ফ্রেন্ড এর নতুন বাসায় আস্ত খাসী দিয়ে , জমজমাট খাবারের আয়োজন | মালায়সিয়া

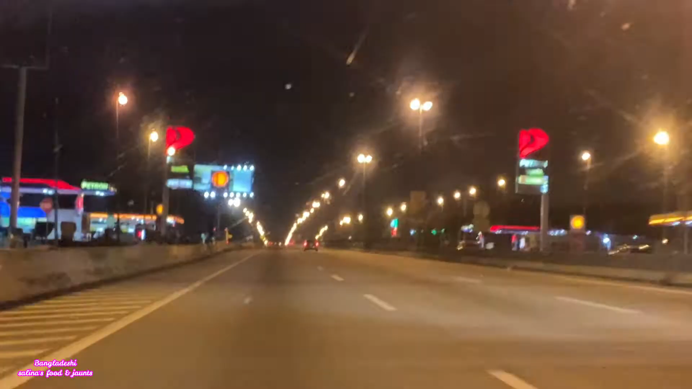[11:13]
রাতের ডিনার শেষ করে, মিনার মেয়ের বার্থডে শেষ করে আমরা চলে যাচ্ছি বাসার উদ্দেশ্যে।